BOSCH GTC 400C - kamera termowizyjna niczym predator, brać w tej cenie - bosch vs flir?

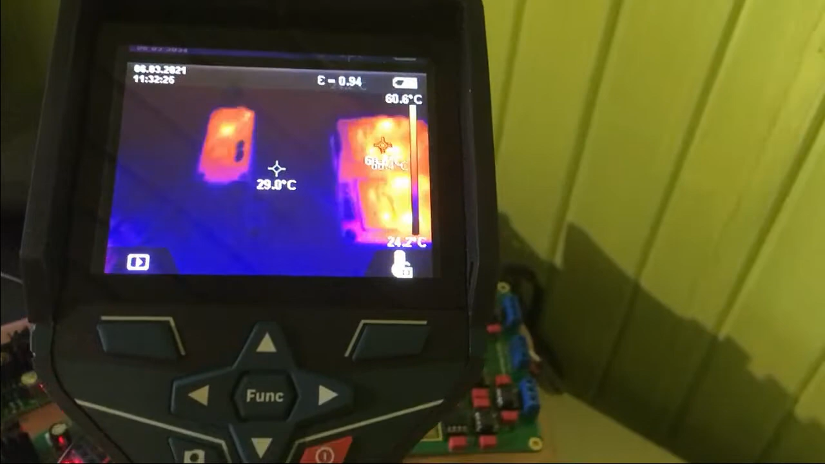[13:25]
On screen: scale top 60.6°C, scale bottom 24.2°C
sprzęt się naprawdę
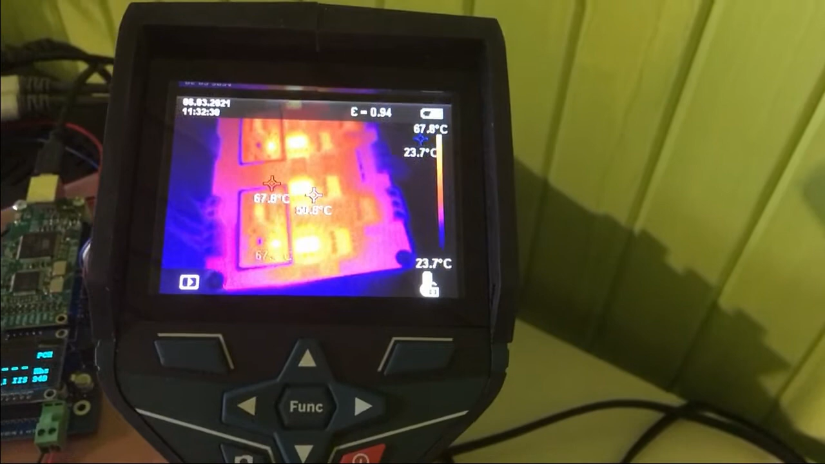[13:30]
sprawdza zrobimy sobie na przykład zdjęcie tego
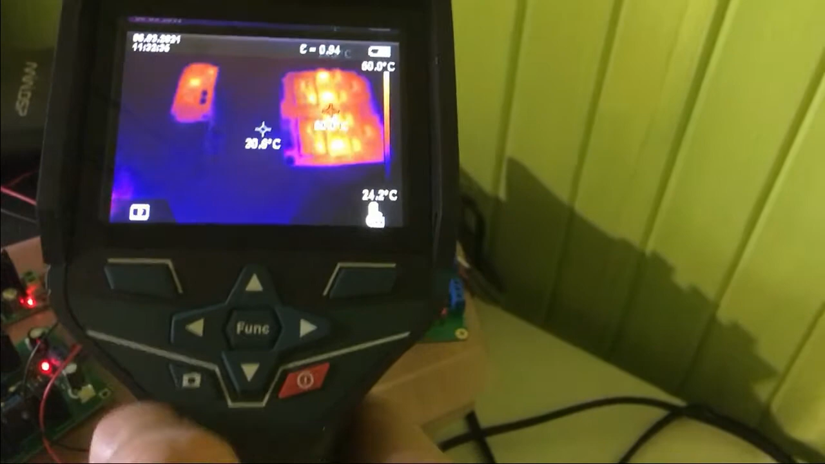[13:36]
On screen: scale bottom 24.2°C
ok w sumie nawet nie muszę robić holda tylko cyk zrobimy zdjęcie i zobaczymy co da się zrobić w aplikacji
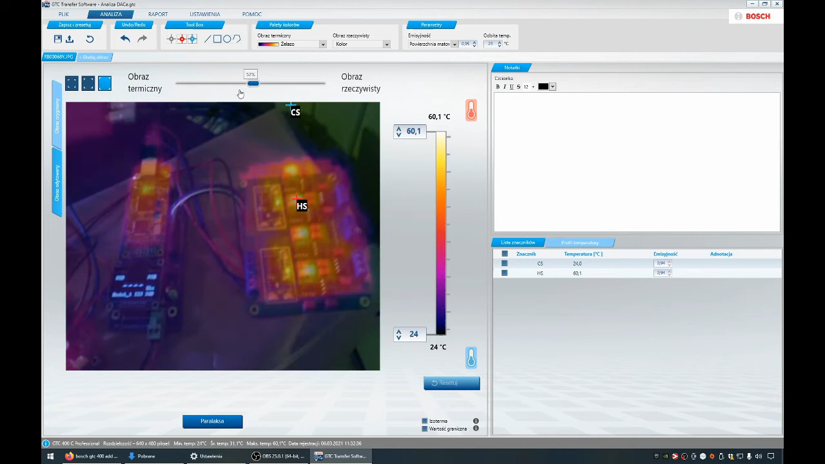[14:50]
On screen: scale top 60.1°C, scale bottom 24°C
nanieść obraz termo na normalny obraz tudzież zmienić jego transparentność żeby przedmioty były lepiej widoczne nie ma problemu wszystko można to zrobić tutaj subakami można zrobić kropa tak byście to robili na kamerce
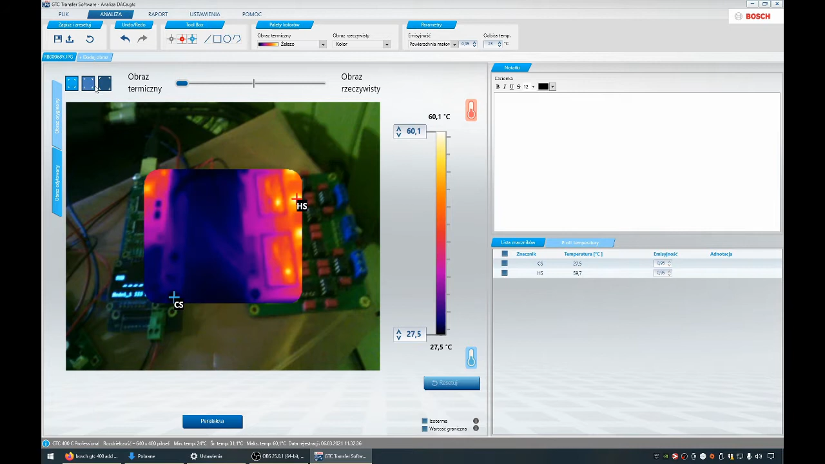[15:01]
On screen: scale top 60.1°C, scale bottom 27.5°C
na termogramie jest oznaczona skala czyli najniższy punkt najniższa temperatura na zdjęciu najwyższa oczywiście tą skalę można sobie zmienić można sobie namalować kwadracik i punkty dodatkowe będą wyznaczone w tym kwadracie czyli najniższa temperatura w tym obrębie i najwyższa temperatura w tym obrębie dodatkowo
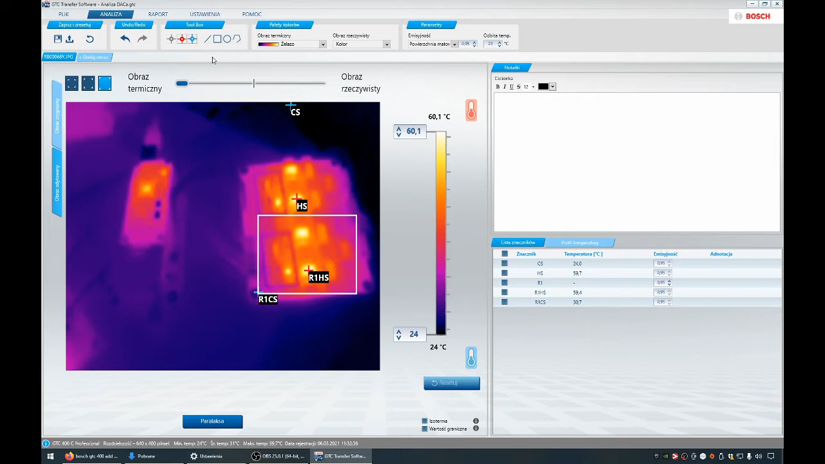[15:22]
On screen: scale top 60.1°C, scale bottom 24°C
przyciągając linę przez jakiś obyg można sobie wygenerować wykres temperaturowy w zależności czy potrzebujecie taką funkcjonalność czy nie ważne żeby wiedzieć że to że to tu istnieje oczywiście można zmienić skalę palety kolorów tak abyście to robili na żywo na urządzeniu tak więc nie trzeba przede wszystkim
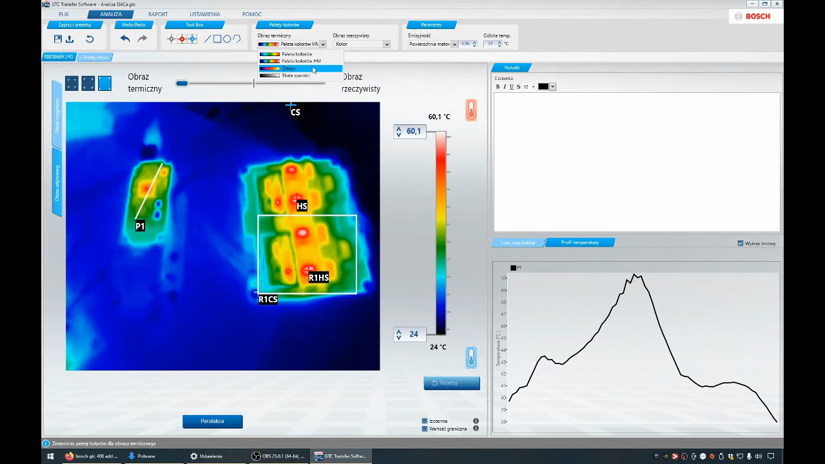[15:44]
On screen: scale top 60.1°C, scale bottom 24°C
powielać tych operacji tylko cały czas bazujecie na na jednym surowym pliku oczywiście tak można nanieść okrąg
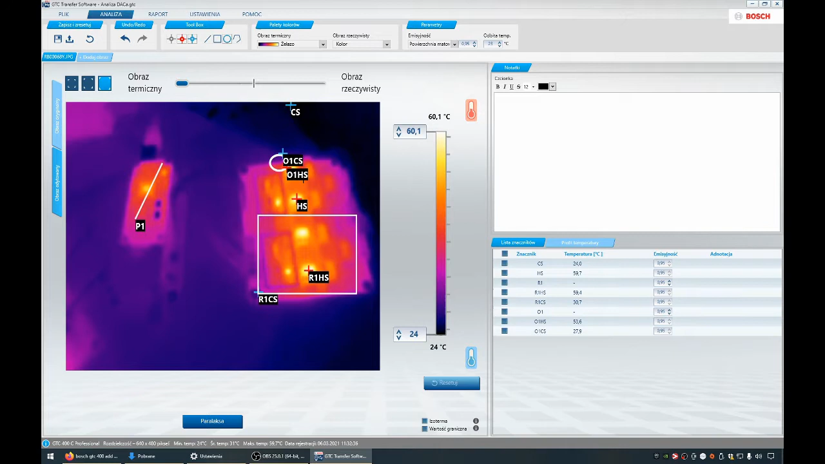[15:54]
On screen: scale bottom 24°C
różne opcje oferuje ten program można sobie ponadkładać etykiety na przykład rhs1 czyli ten z kwadratu nazwijmy sobie największa w kwadracie największa najwyższa najwyższa w kwadracie boże kwadracie to potem pójdzie gdzieś tam do naszego raportu jeśli chodzi o sam raport no to ja osobiście miałbym przygotowywać jakiegoś pdf'a wynikowego dla kogoś dla siebie raczej nie to wycinałbym
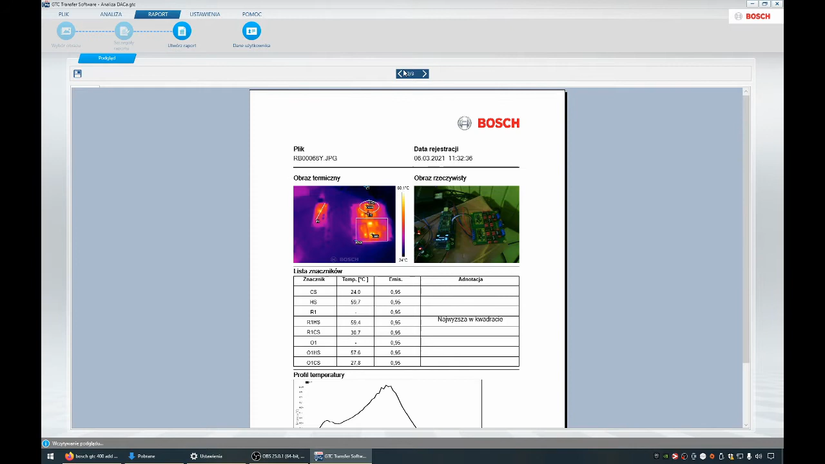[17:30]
u klienta jak to woli albo wycinacie zdjęcia zapisujecie sami albo korzystacie z tego z tego narzędzia w zasadzie to nie wiem czy coś wam to jeszcze więcej mogę pokazać bo to jest chyba cała funkcjonalność tego tego programu jest prosty trochę wydaje się, że trochę za mula nie mam złego kompa ale to nigdy się nie spodziewałem po firmie, która produkuje narzędzie że będzie miała zajebisty program bez szała nie ma co narzekać bardzo fajnie chodzi nie będę pokazywał aplikacji na telefon ja osobiście ja bym miał takie rzeczy na telefonie dla mnie to jest masochizm wiem, że jest chcecie, używajcie ja osobiście wolałbym sobie to po pracy przy piwie wieczorem obrabiać na
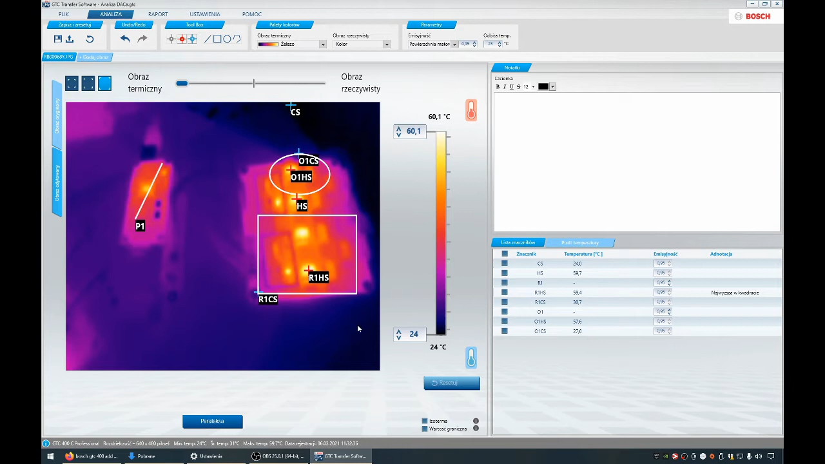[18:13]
On screen: scale top 60.1°C, scale bottom 24°C
komputerze niż męczyć się na aplikacji na komputerze tak więc jest, działa wszystko fajnie można z tego zrobić naprawdę solidny raport na pewno będzie to bardzo dobrze wyglądać Ci się i będzie użyteczne
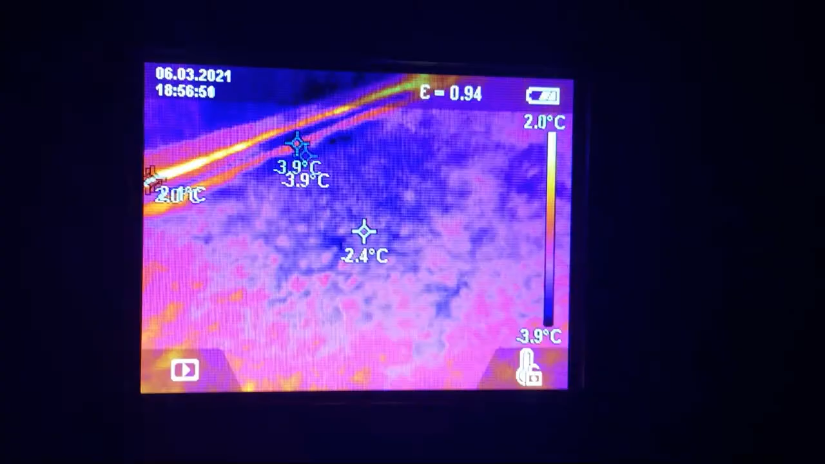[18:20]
On screen: spot -2.4°C, min -3.9°C, scale top 2.0°C, scale bottom -3.9°C
no dobra jesteśmy na zewnątrz teraz
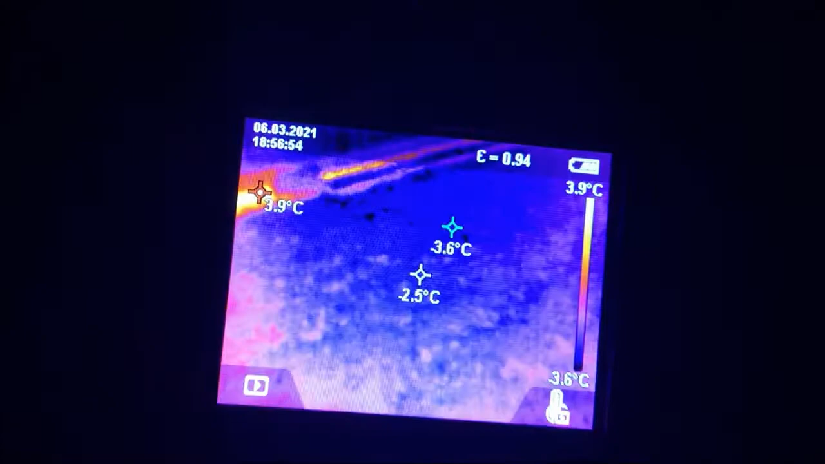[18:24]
On screen: max 3.9°C, scale top 3.9°C, scale bottom -3.6°C
chodzę koło domu dom z późnego PRL-u fundamenty
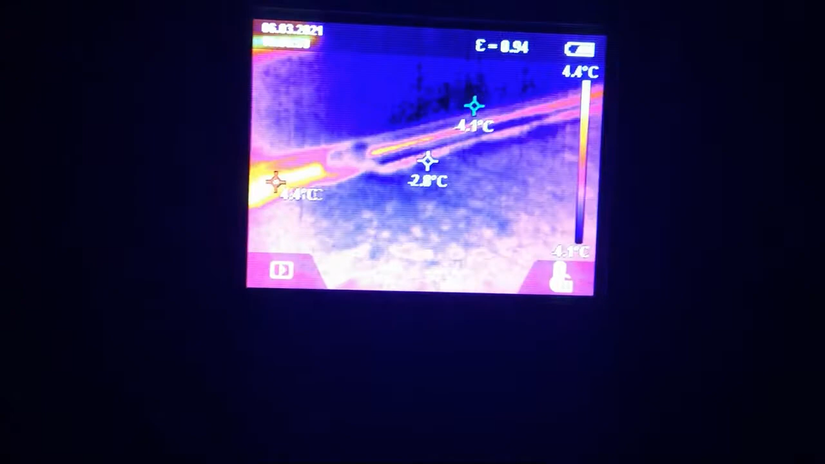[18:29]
On screen: scale top 4.4°C
nieocieplone chudziak nieocieplony podsypany hasiem pięć centymetrów styropianu
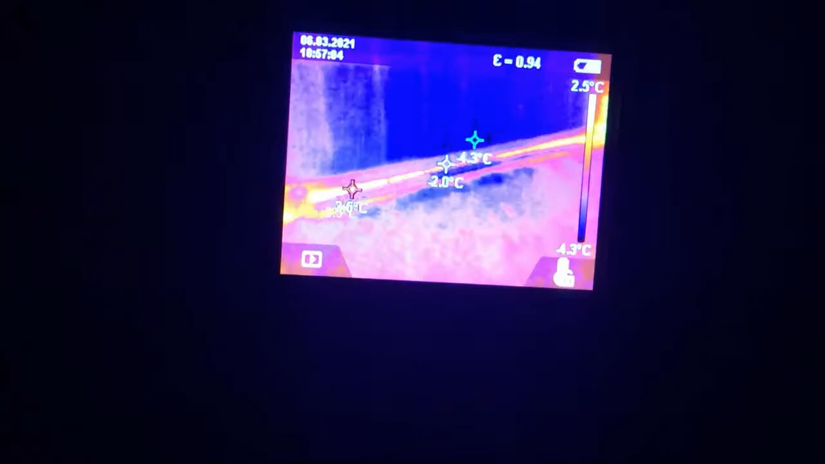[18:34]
On screen: scale top 2.5°C, scale bottom -4.3°C
okna montowane po ociepleniu
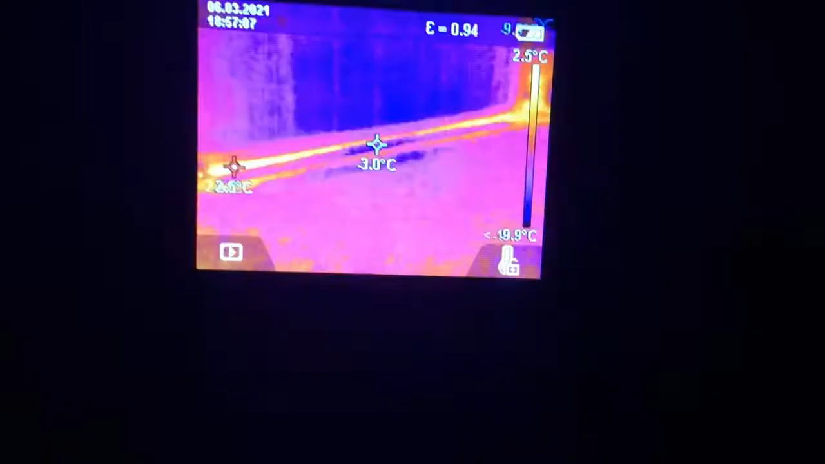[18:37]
On screen: scale top 2.5°C
tak śmiesznie nie wiem ktoś tutaj zrobił i tu mamy przykładowe okno
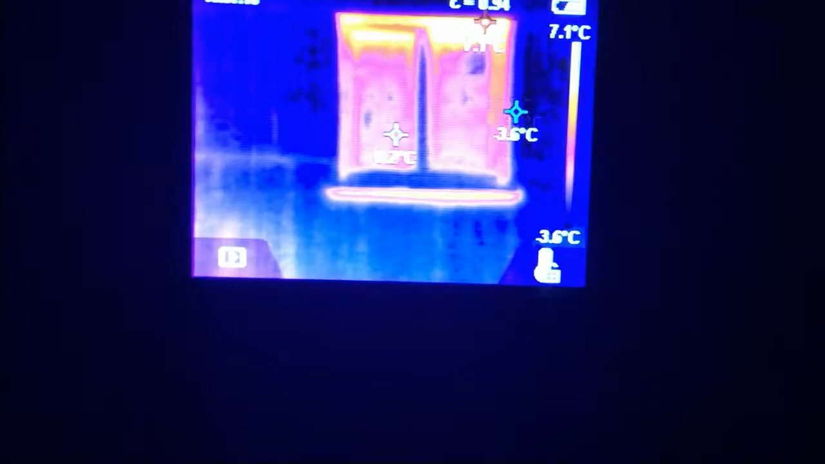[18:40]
On screen: scale bottom -3.6°C
zobaczmy sobie patrzcie jak góra wygląda
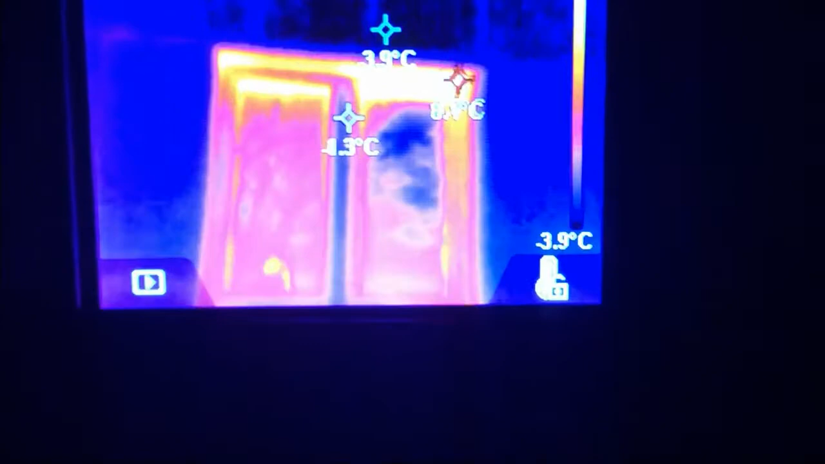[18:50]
koszmarnie 8 stopni jak spieprza ciepło po prostu okno nie jest dobrze do cieplone